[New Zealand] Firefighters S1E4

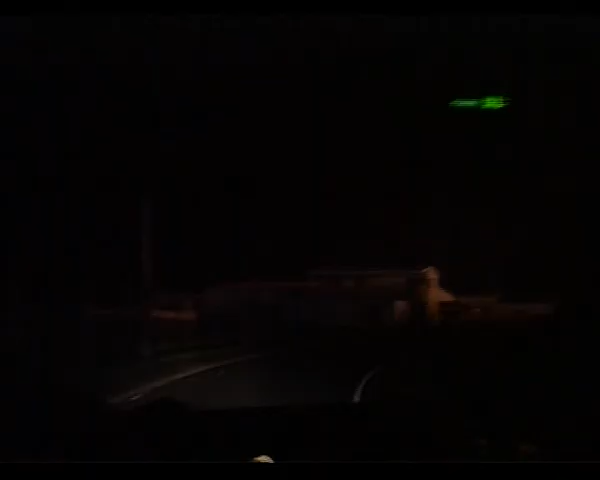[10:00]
Yeah, that looks like that, yeah.
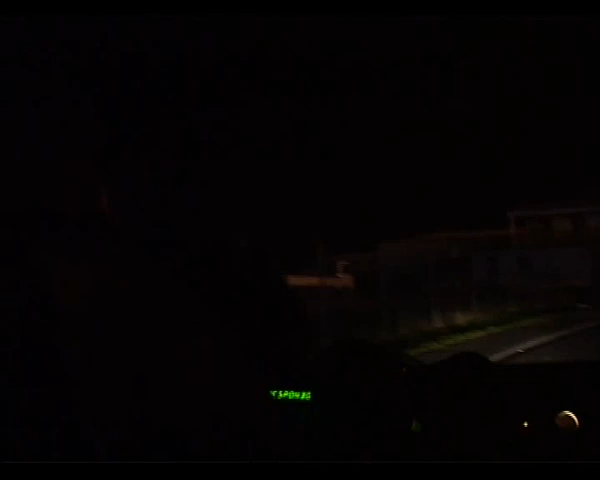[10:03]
That's it, all right. Rubbish fire in the trees. Grab the bolt cutters, guys, and do the gate.